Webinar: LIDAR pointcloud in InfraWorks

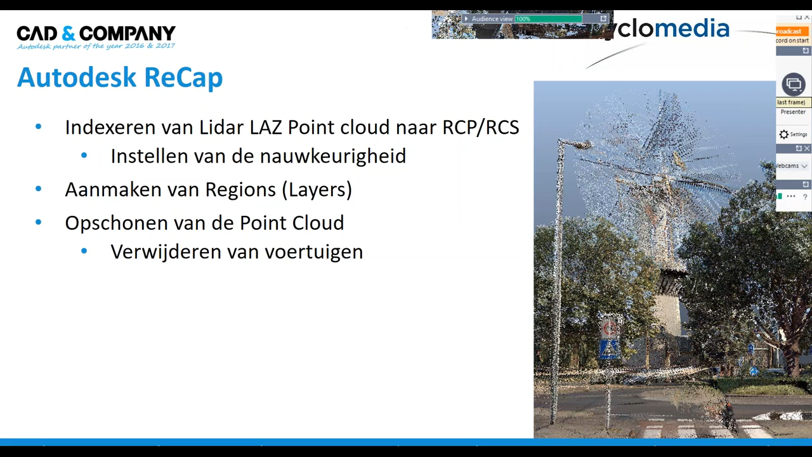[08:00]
hoe je die op een soort layer kunt zetten. Dat noemen we regions in Autodesk Recap. En vervolgens ga ik ook nog wat laten zien hoe je nou zo'n puntenwolk, waar toch ook al wel eens wat vervuiling in kan zitten, van voertuigen bijvoorbeeld of personen, hoe je dat snel eruit kan filteren. Nou, eigenlijk
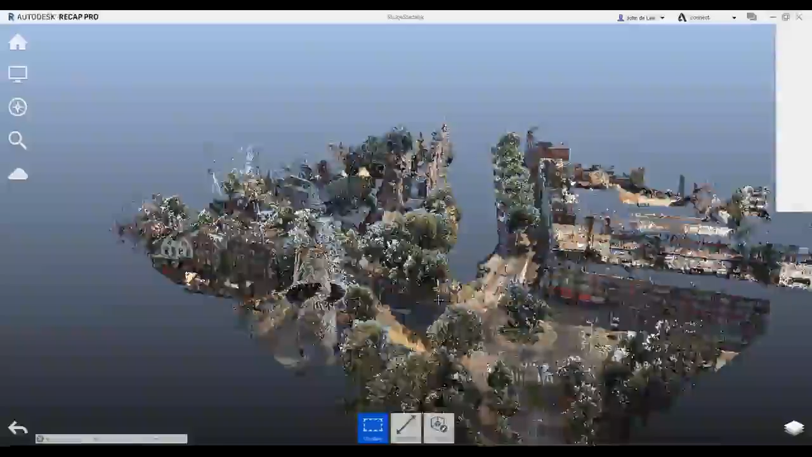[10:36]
bewegingen met de drieknopsmuis kun je daar in feite doorheen gaan bewegen.
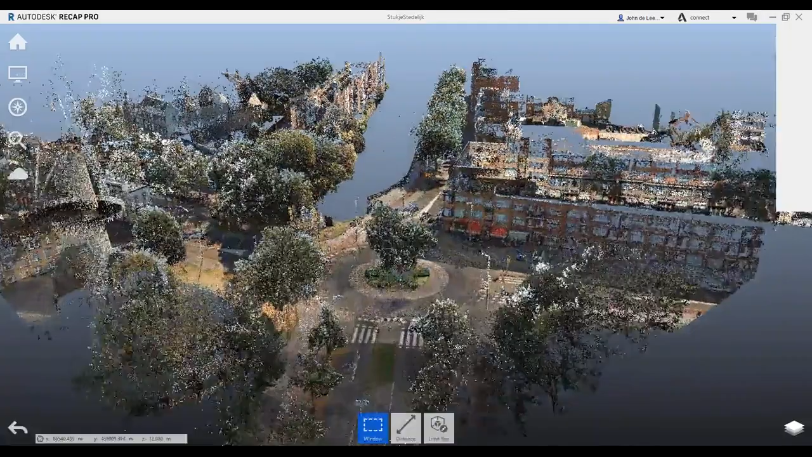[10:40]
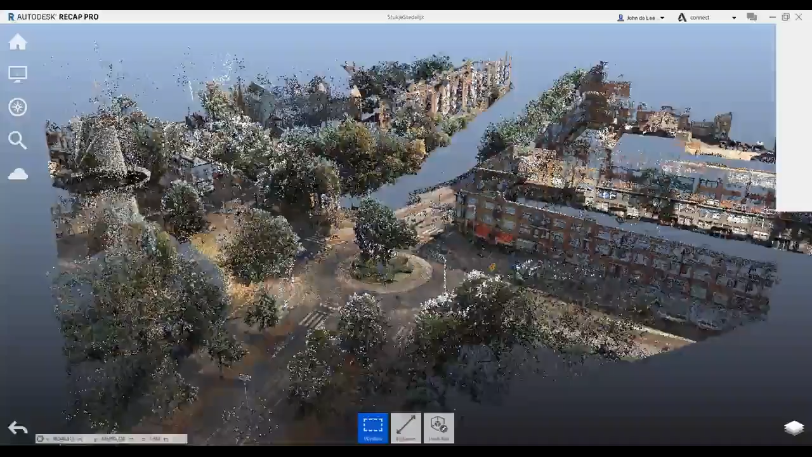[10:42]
Je kan het orbiten natuurlijk door een toetsencombinatie.
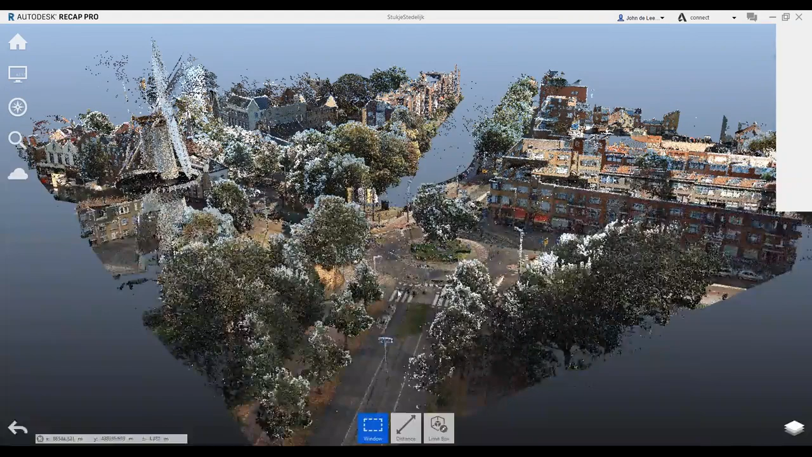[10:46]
Vind ik zelf altijd wel een aardige. De C-toets in deze software kan ik er als het ware een beetje doorheen gaan vliegen.
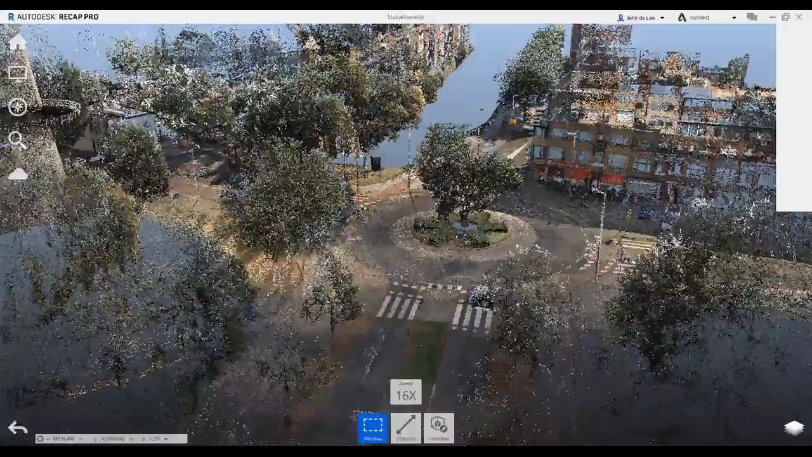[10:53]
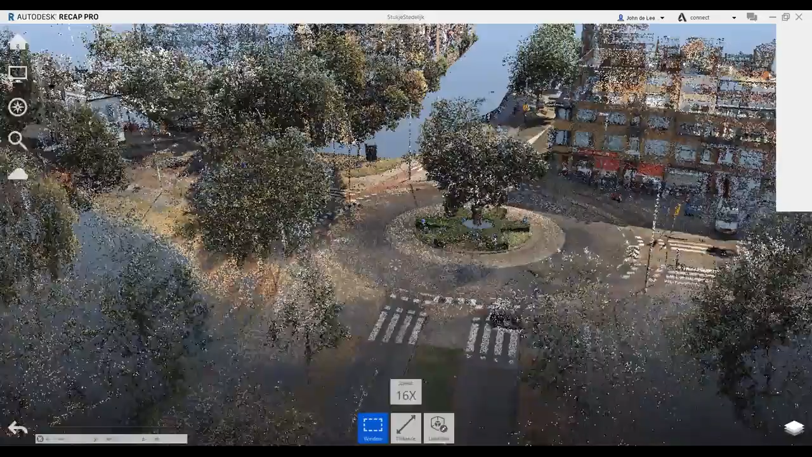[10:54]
En ja, dan heb je toch al heel snel een aardig beeld van die
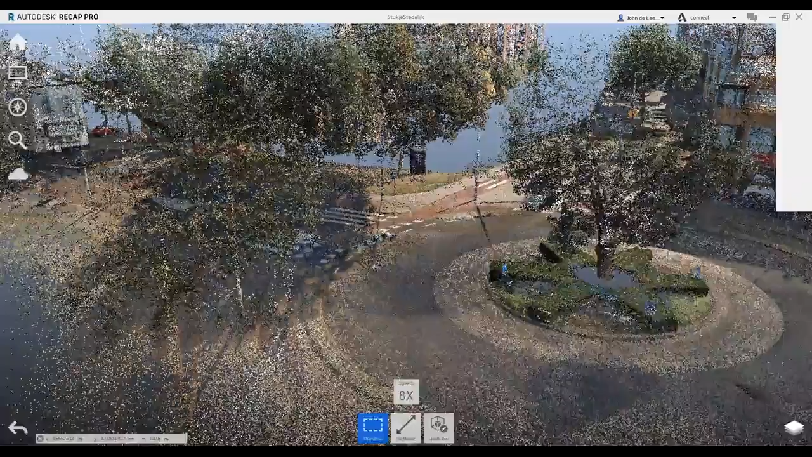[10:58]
duizenden en vaak ook miljoenen puntjes.
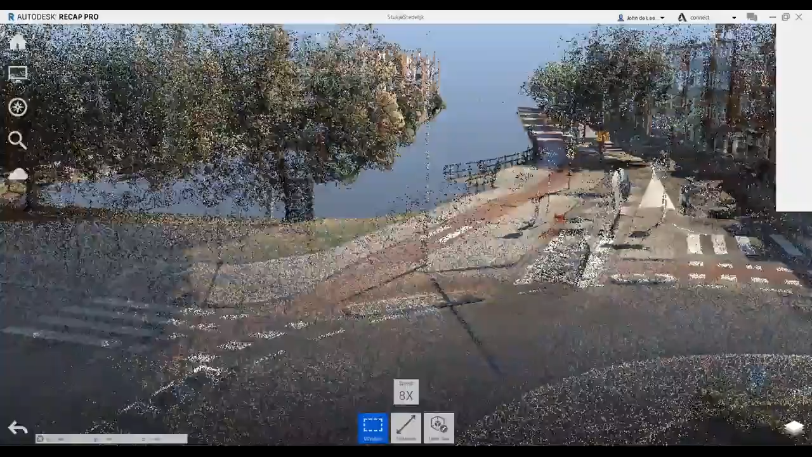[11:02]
Tijdens het vliegen zie je dat er wat puntjes verborgen worden. En op het moment dat je dan stilstaat, dan zie je eigenlijk gewoon de puntenwolk in al zijn puntjes.
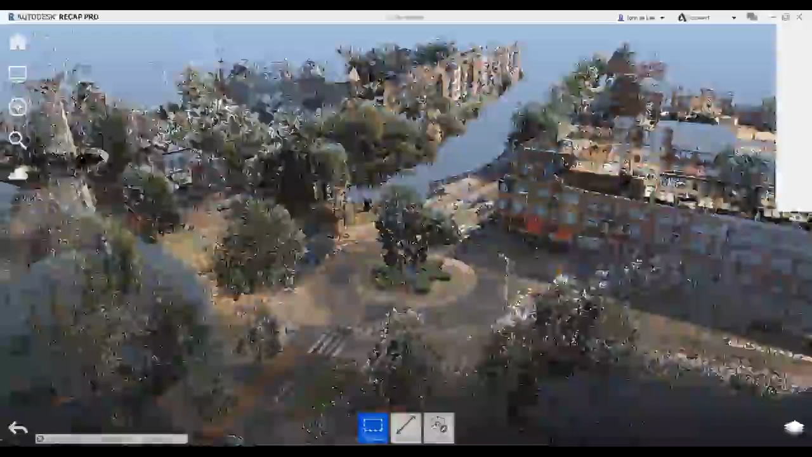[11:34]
weergaven allereerst maar eens even in beeld te brengen.
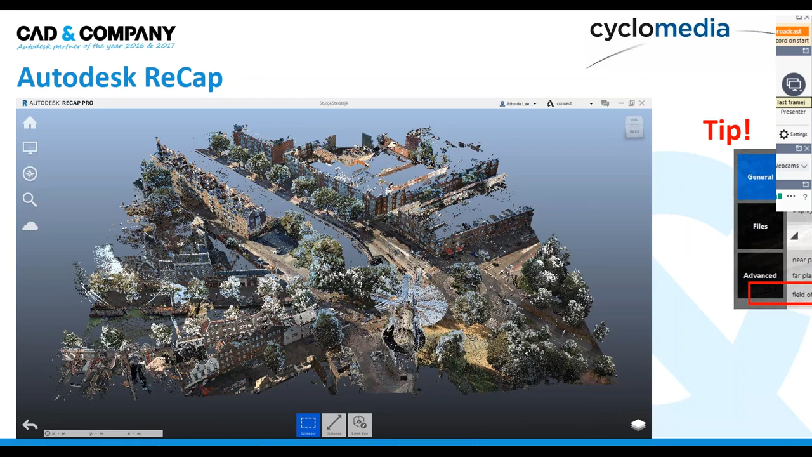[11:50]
Als je namelijk start met de puntenwolk, dan staat de FOV-waarde, de Field of View-waarde, staat standaard op 45 graden ingesteld. Nou, zelf vind ik dat een wat overdreven perspectief. Ik merk dat je die beter wat terug kunt zetten naar 30 graden. Dat geeft een veel natuurgetrouwer beeld eigenlijk om deze puntenwolk te kunnen ervaren. Zit uiteindelijk gewoon in de settings van de software verstopt.
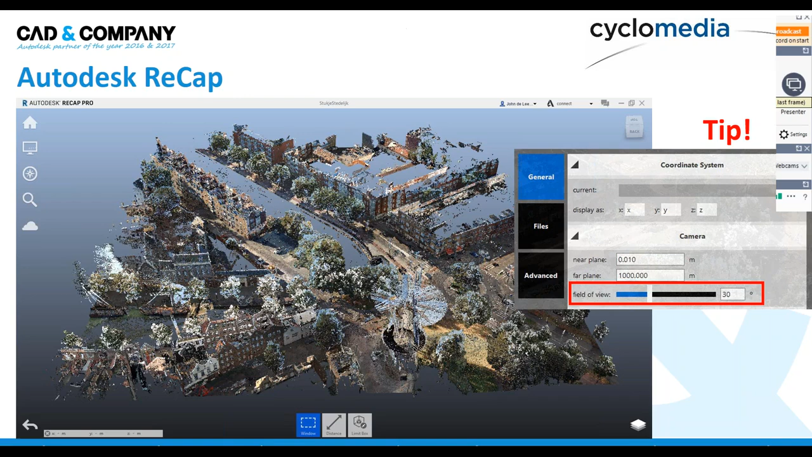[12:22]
Dus dat is wel terug te vinden. En dan de volgende. Zo waar ik net al over begon eigenlijk. Hè. We hebben een aantal weergaves in deze software. En allereerst zal ik gaan laten zien hoe je bijvoorbeeld gewoon een hoogtethema erin zet. Daarna gaan we eens kijken naar een intensiteitsmapping. We hebben een scanlocatie thema.
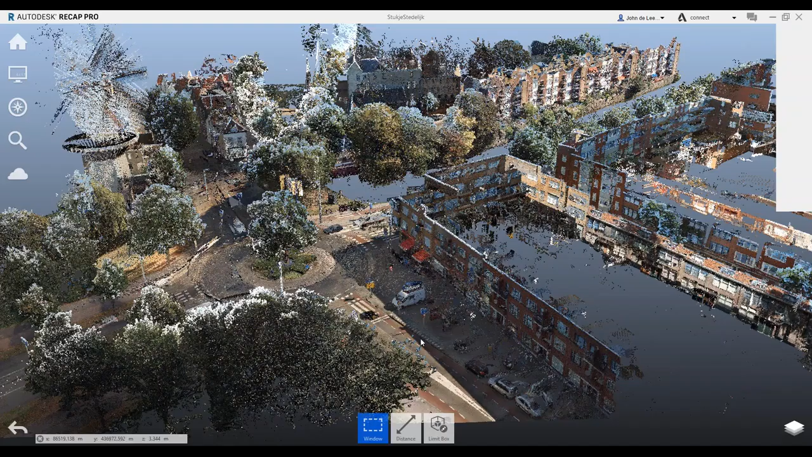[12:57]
En we hebben hier ook een richting van de normale, van eigenlijk de vlakjes in de puntenwolk. Nou, dus hier de hele puntenwolk.
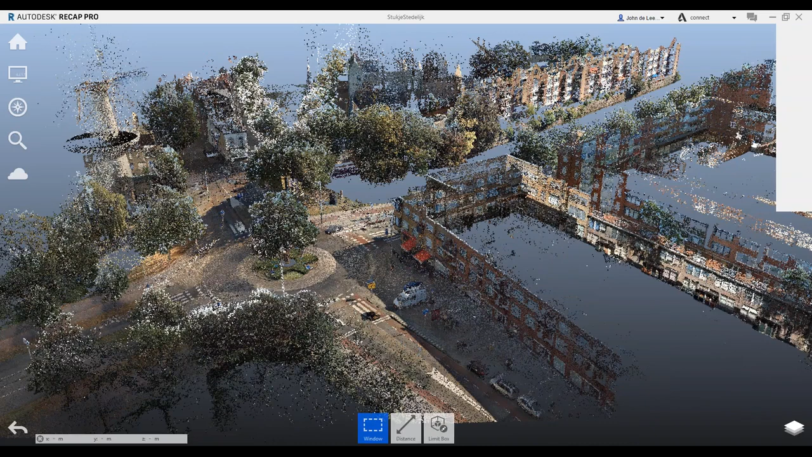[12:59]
Het is ja, een wat afwijkende interface. Als je deze applicatie misschien voor het eerst ziet en je bent AutoCAD gewend, dan wijkt dit natuurlijk wel sterk af. We zien zo hier en daar wat van die afwijkende interfaces komen die je wel in staat stellen om eigenlijk meer binding te hebben met je model.
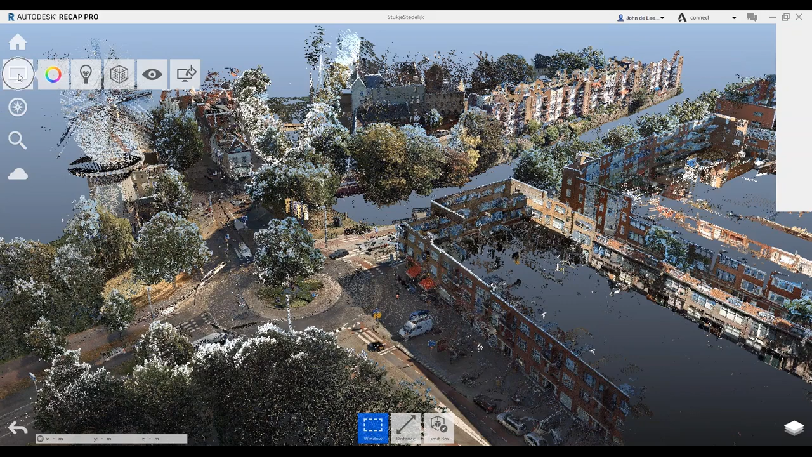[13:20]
Nou, hier onder deze knop, hier zit eigenlijk dat kleurenwieltje. En hier hebben we in feite alle thema's al op een rij. En dus je ziet, hij staat op RGB. En door hier te klikken op Elevation bijvoorbeeld, heb ik nu in feite al een ander beeld in een hoogte thema, zeg maar.
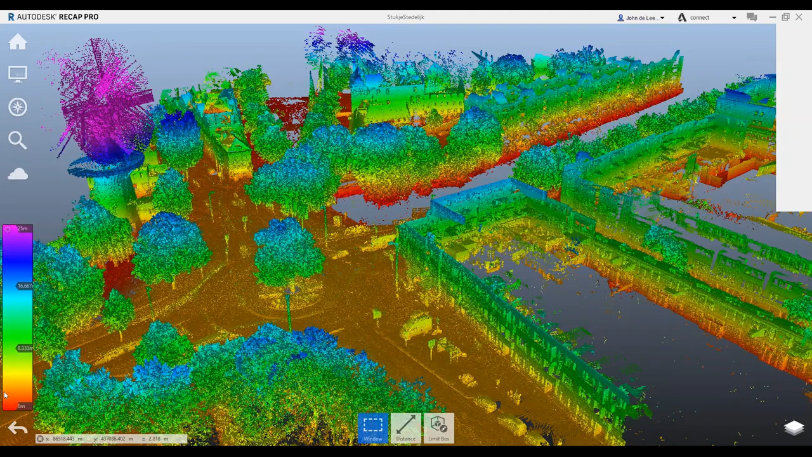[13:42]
En dat hoogtethema, dat komt hier aan de zijkant ook in beeld. Dus dat gaat vanaf NAP 0 tot nu NAP 25 meter hoogte. Kunnen we dat heel eenvoudig gaan bekijken in de vorm van kleurtjes.
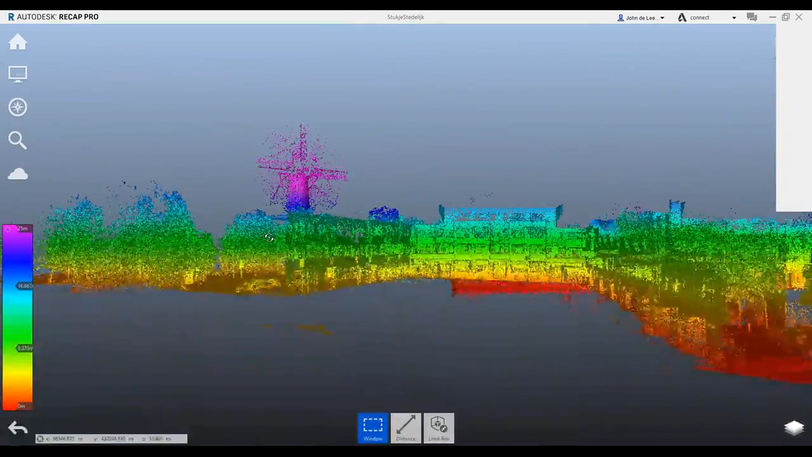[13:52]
Nou, dat is al heel aardig.
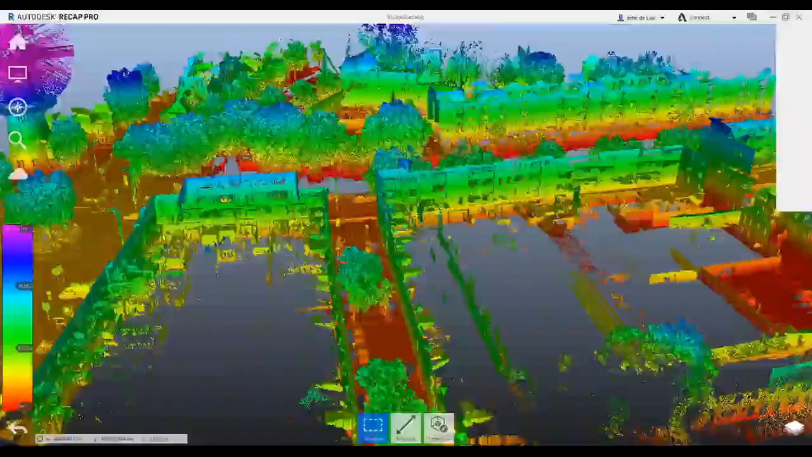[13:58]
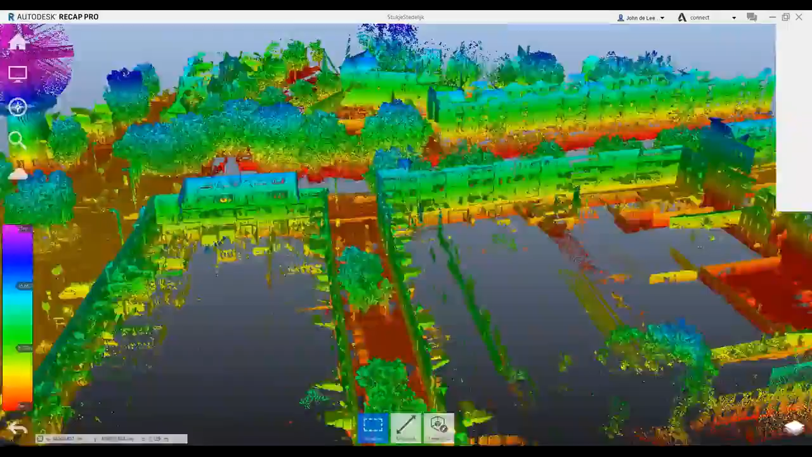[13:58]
Het is ook mogelijk om een bepaalde NAP-waarde er eigenlijk af te snijden, zeg maar.
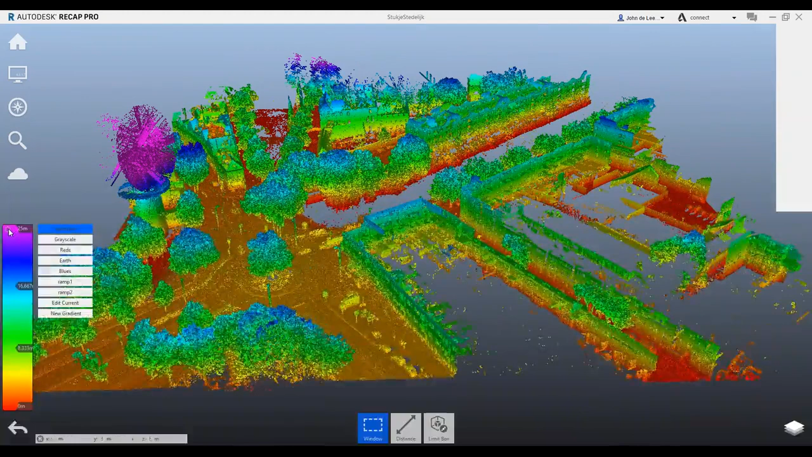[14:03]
Ik kan bijvoorbeeld hier naartoe gaan en dan naar Edit. En dan vervolgens te zeggen van nou, ik wil een range zien waar nu de top is begrensd, of althans qua kleur op 25 meter. Kan ik ook zeggen van nou, wacht eens even, ik wil de top begrenzen op 15 meter. En dan kiezen voor een hide points. Dus dat zit hier en dan zien we eigenlijk dat dus vanaf die 15 meter punthoogte worden die zaken afgesneden.
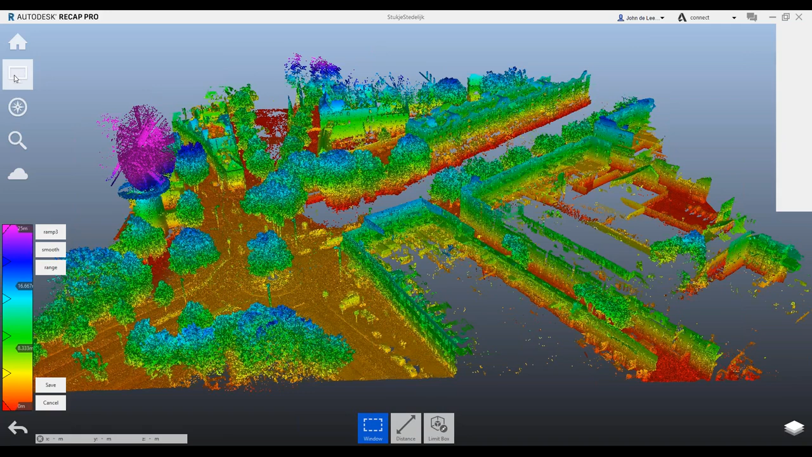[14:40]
Ik zal het toch eventjes terugzetten op die manier en die andere eens eventjes laten zien. Deze, de intensiteitsmapping, Is een heel interessante. En zeker als we die eigenlijk gewoon eens even in een ander kleurenthema zetten.
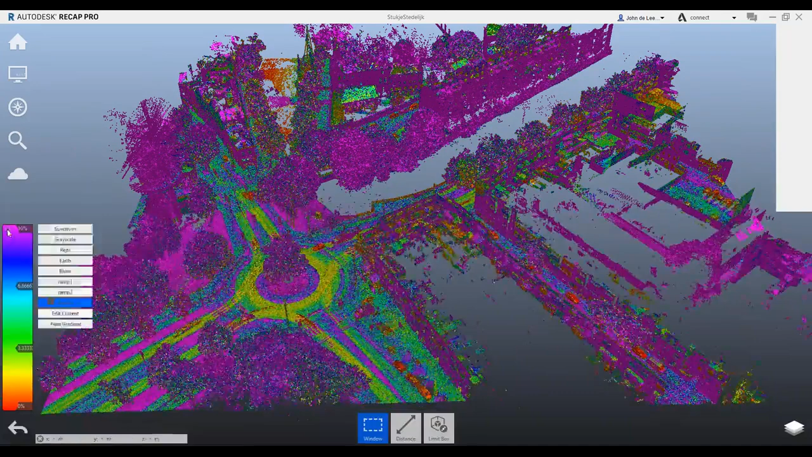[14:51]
Een grayscale.
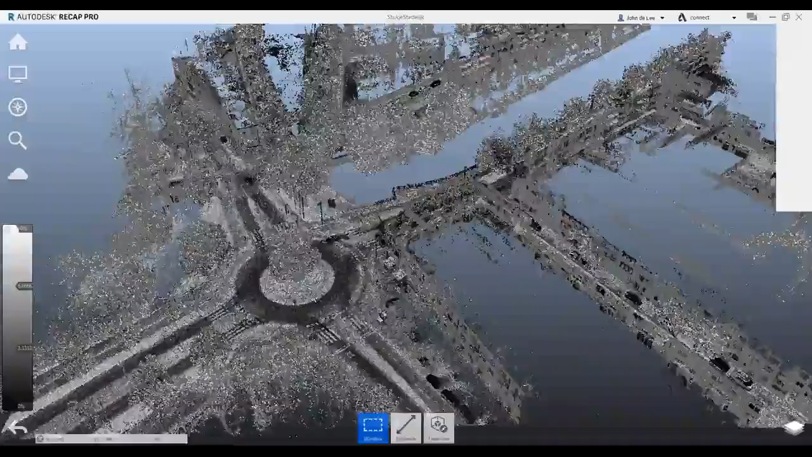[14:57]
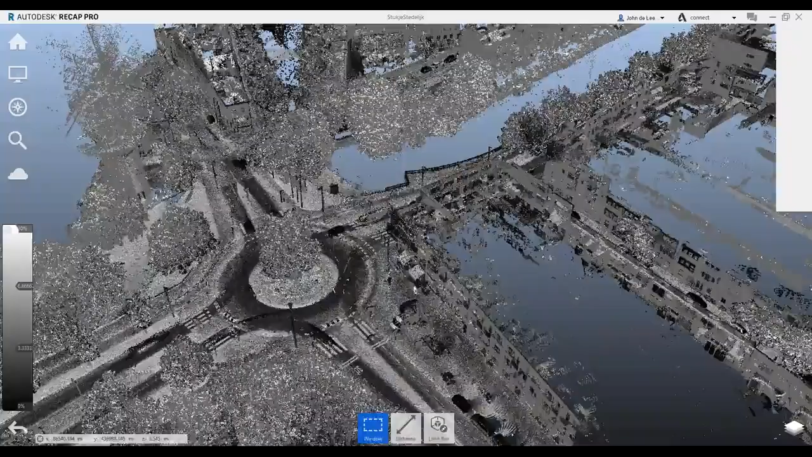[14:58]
Zo'n intensiteitsmapping biedt je namelijk een heel contrastrijk beeld.